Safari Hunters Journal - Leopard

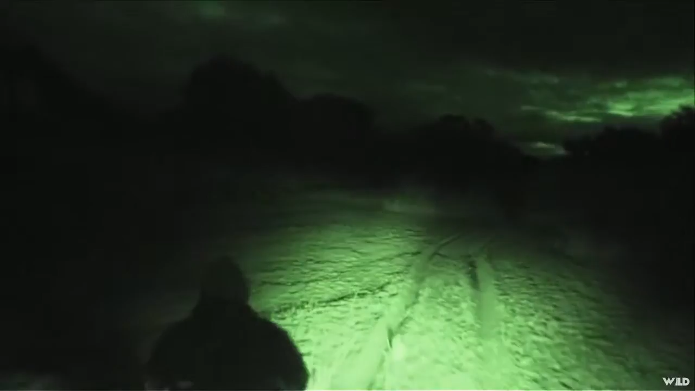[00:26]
So you've got to start checking your baits at 3, sometimes 2.30 in the morning.
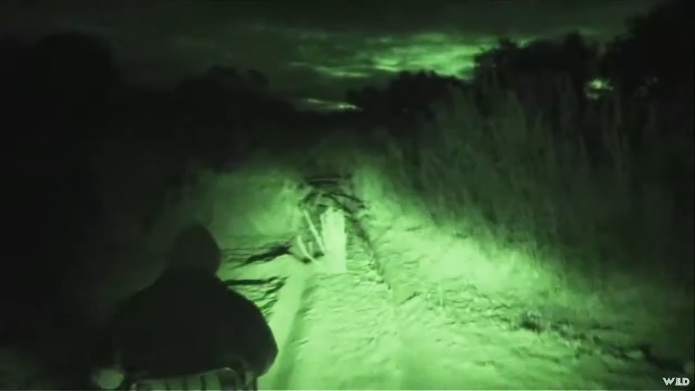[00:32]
So you want the bait to be very close to a road so you can check it in the dark and move to the next bait because time's running short.